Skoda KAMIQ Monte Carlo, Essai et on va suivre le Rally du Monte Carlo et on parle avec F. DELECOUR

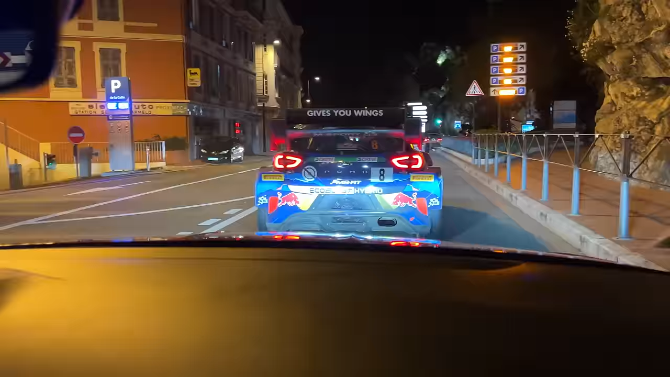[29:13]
Là, ce qui est assez énorme, c'est qu'on est dans Monaco et il y a les voitures de rallye directement en ville. Oh, c'est juste fou.
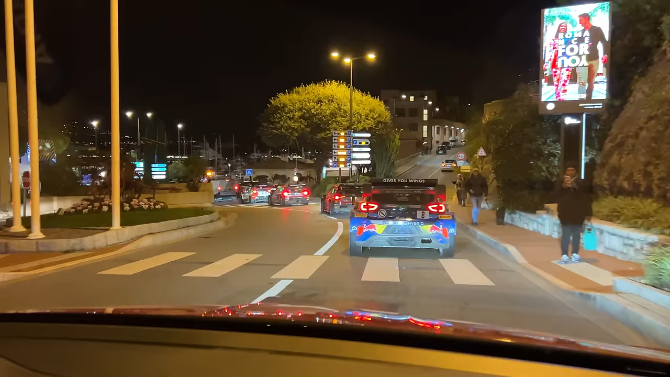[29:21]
Non, c'est juste dingue. Là, il y a 4 voitures de rallye devant nous.